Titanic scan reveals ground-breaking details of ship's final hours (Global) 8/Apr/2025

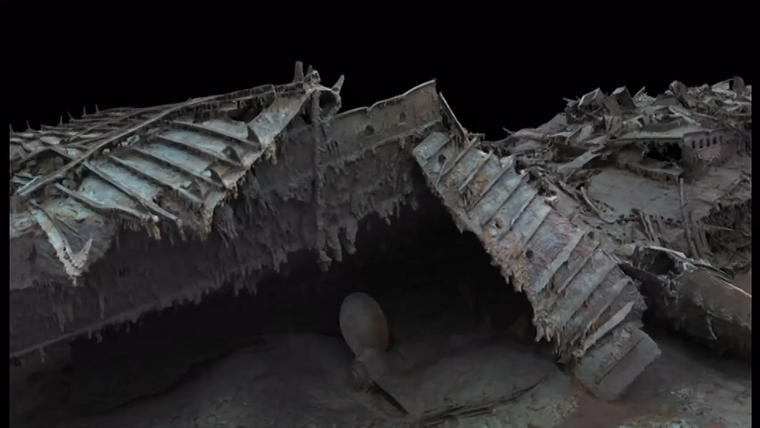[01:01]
But 600 metres away is the stern, a heap of mangled metal, revealing the violence as the ship was ripped in two.
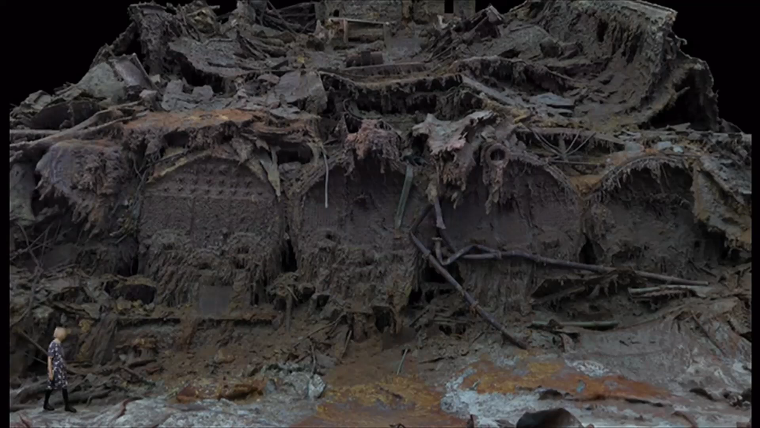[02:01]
This is boiler room number two. And you can see how the metal holding the hot coals is concave. It's bent inwards, which shows that the boilers were working when the ship went under.
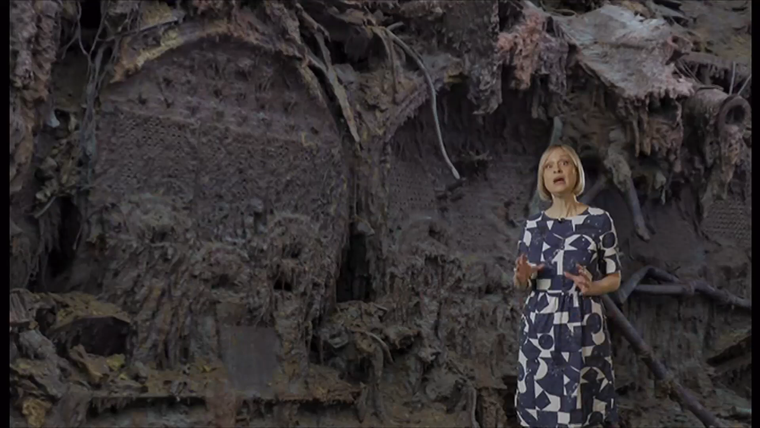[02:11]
But another key piece of evidence lies elsewhere.
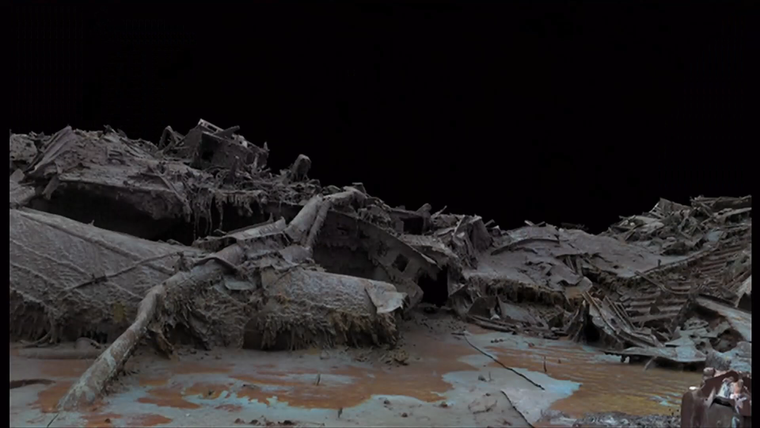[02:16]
Discovered on the stern is a valve clearly in the open position.